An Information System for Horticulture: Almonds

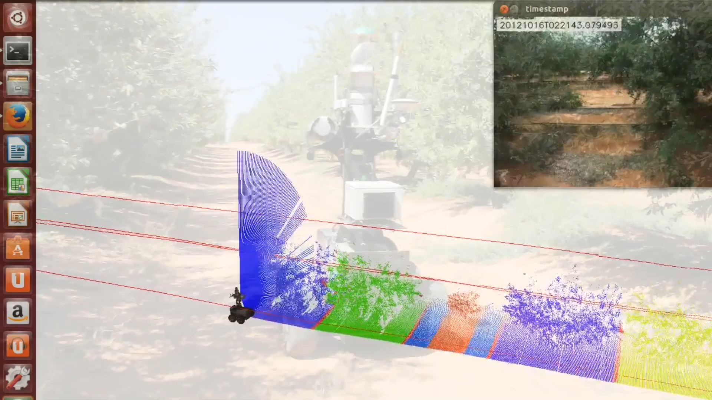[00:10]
Using a laser we build 3D models and we have algorithms to segment each individual tree.
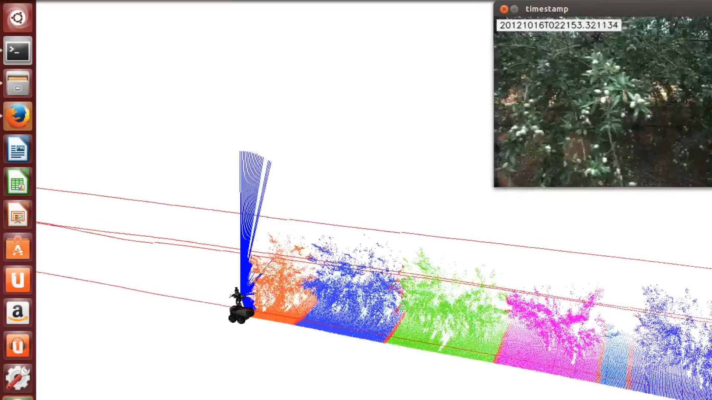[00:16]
This allows us also to photograph each tree, which we do during flowering, fruit set and just before harvest.